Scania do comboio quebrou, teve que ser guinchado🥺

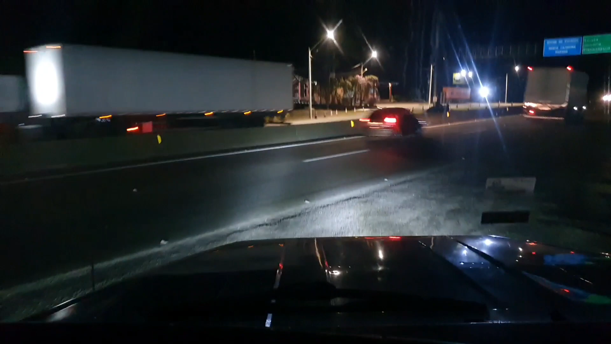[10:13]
Aí vem só sair aqui. Muito bem, ali a plaquinha, pessoal, de divisa dos estados, ó.
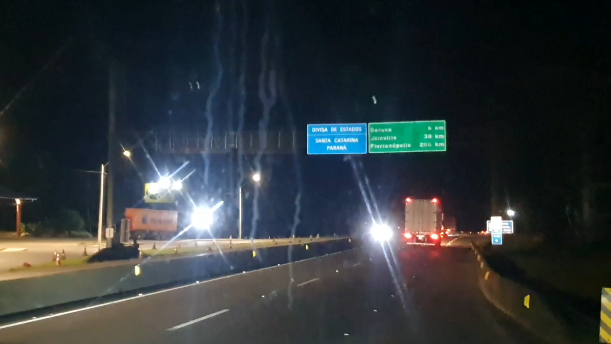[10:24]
Santa Catarina e Paraná. Já vamos entrar em Santa Catarina, pessoal. Aí vamos ver o que que deu na caixa dele ali. Mas não é muita coisa, se Deus quiser. Parece que é na bunda da caixa ali que deu problema. E aí vai ficar o Ganso com ele. O Ganso fica com ele e eles vêm embora. Diz que até amanhã de tardezinha aí fica pronto.